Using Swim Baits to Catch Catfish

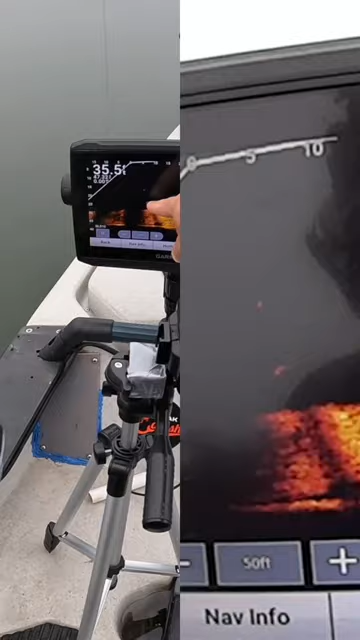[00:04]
the jig i'm gonna be using today is an alias v swim shad here there's a fish bite right there y'all oh he hit it he hit it he hit it oh you can see him on the screen there
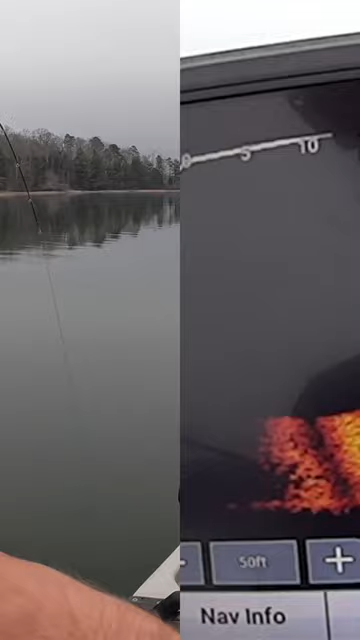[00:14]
he hit it oh man that's fun i got him y'all i got him we're getting our first fish in here on the jig he was above a school of shad that's that school of shad is 10 feet off the bottom